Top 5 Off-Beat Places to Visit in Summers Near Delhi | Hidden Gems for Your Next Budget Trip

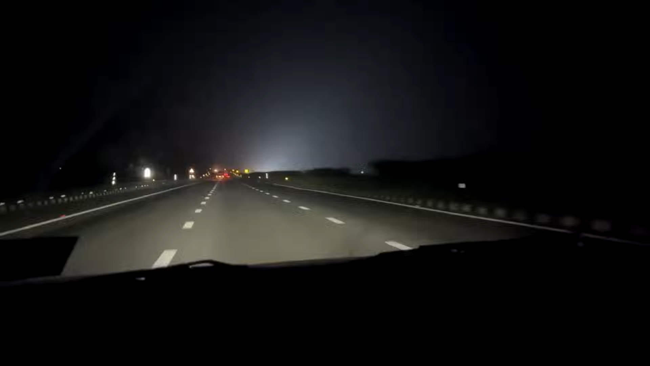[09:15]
रास्ते काफी साफ हैं और मैं जब यहां गया था तो मैंने रात का सफर किया था तो मुझे कोई ट्राफिक या किसी भी प्रकार के और दिक्कत नहीं मिली